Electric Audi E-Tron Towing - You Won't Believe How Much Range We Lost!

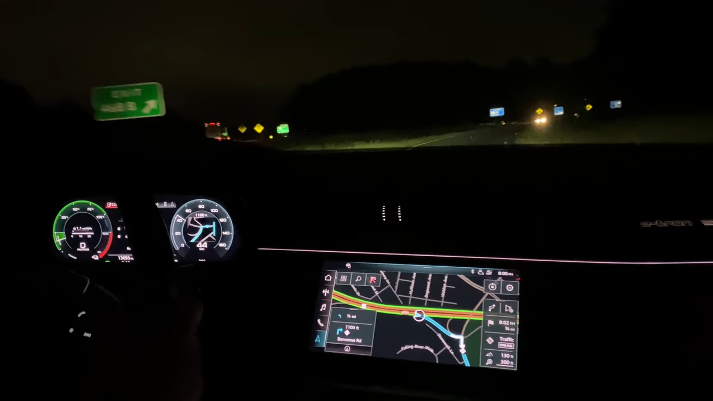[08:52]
We are just pulling off the highway here. We have achieved 1.1 miles per kilowatt hour over the last 43 miles. That's just so much juice. After the charging session,